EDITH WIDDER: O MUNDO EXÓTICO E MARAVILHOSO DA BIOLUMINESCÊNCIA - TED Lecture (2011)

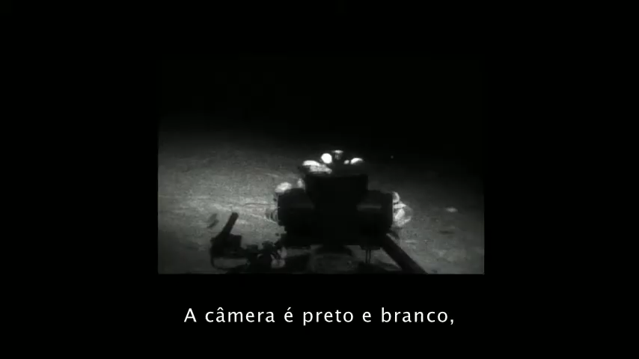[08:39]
So the camera's black and white. It's not high resolution.
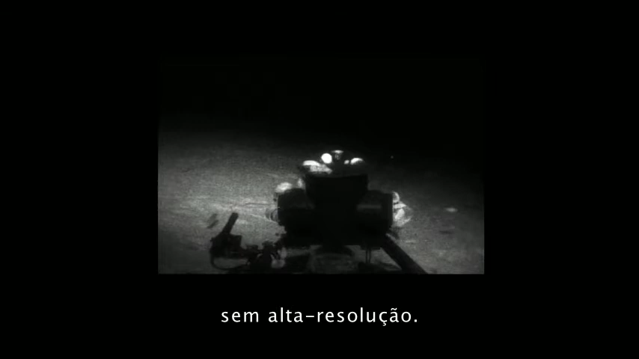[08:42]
And what you're seeing here is a bait box with a bunch of, like the cockroaches of the ocean. There are isopods all over it. And right in the front is the electronic jellyfish.
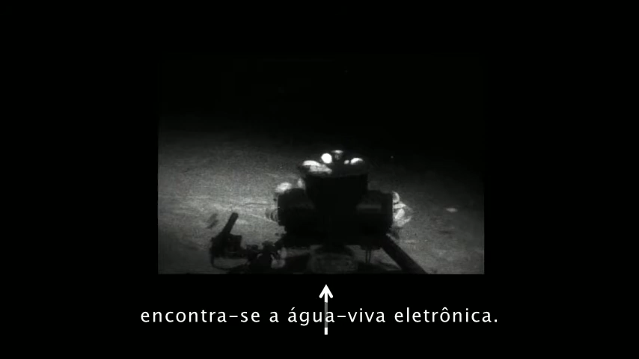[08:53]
And when it starts flashing, it's just going to be one of the LEDs that's flashing very fast. But as soon as it starts to flash, and it's going to look big because it blooms on the camera, I want you to look right here.
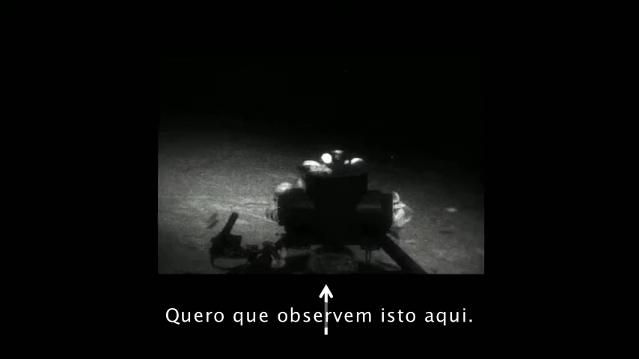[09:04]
And there's something small there that responds. We're talking to something.
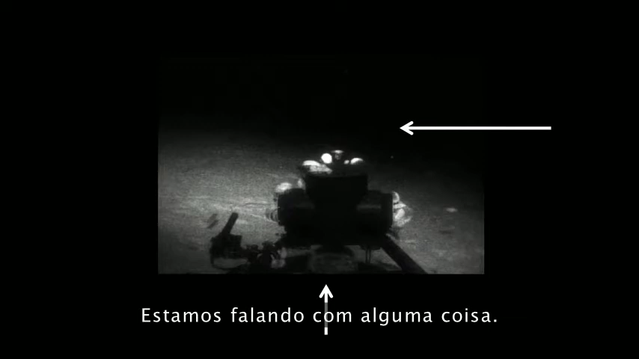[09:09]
It looks like a little string of pearls, basically.
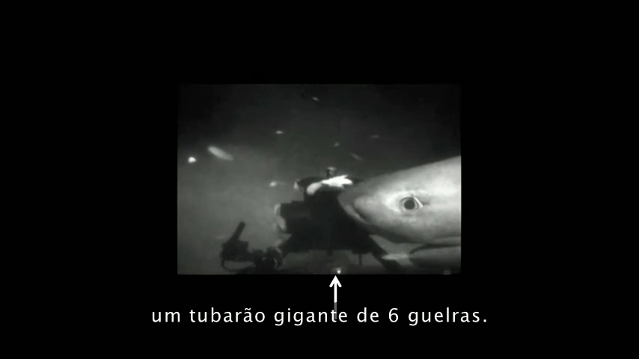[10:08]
And I can't claim for sure that the optical source brought it in, because there's bait right there.
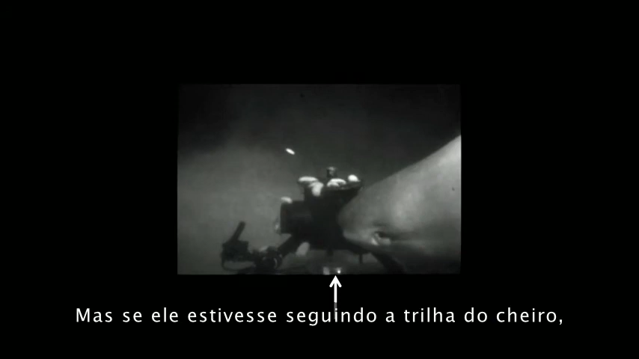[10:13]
But if it had been following the odor plume, it would have come in from the other direction. And it does actually seem to be trying to eat the electronic jellyfish.
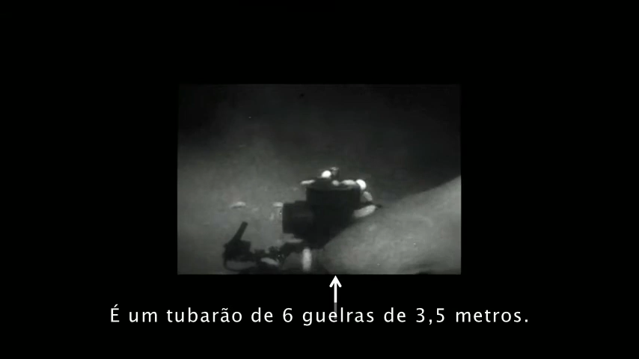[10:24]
That's a 12-foot-long giant six-gill shark. Okay, so this next one is from the webcam. And it's going to be this pinwheel display. And this is a burglar alarm.
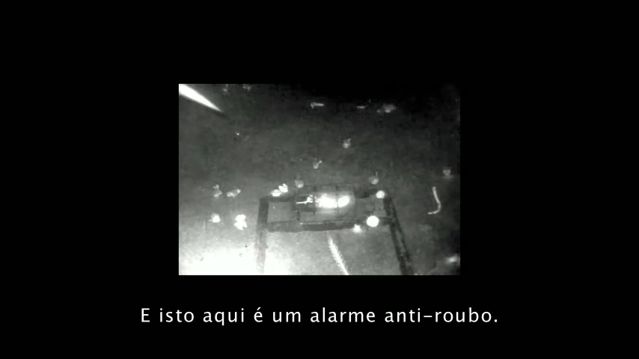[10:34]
And that was a Humboldt squid, a juvenile Humboldt squid about three feet long.
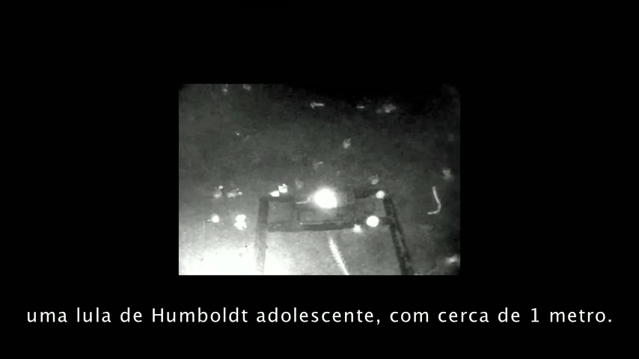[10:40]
This is at 3,000 feet in Monterey Canyon. But if it's a burglar alarm, you wouldn't expect it to attack the jellyfish directly.
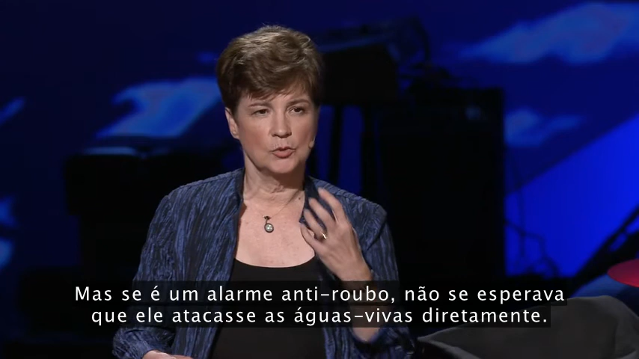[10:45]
It's supposed to be attacking what's attacking the jellyfish. But we did see a bunch of responses like this.
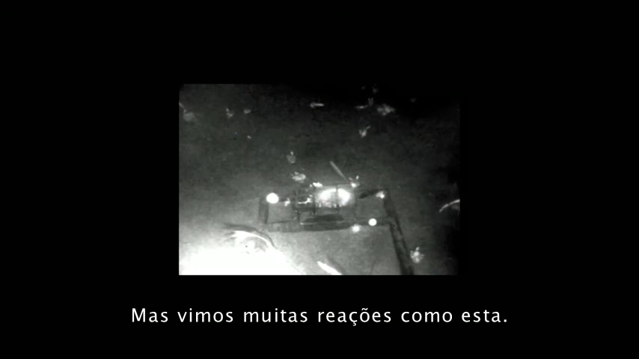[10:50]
This guy's a little more contemplative. Hey, wait a minute. There's supposed to be something else there. He's thinking about it. But he's persistent. He keeps coming back. And then he goes away for a few seconds to think about it some more and thinks, maybe if I come in from a different angle?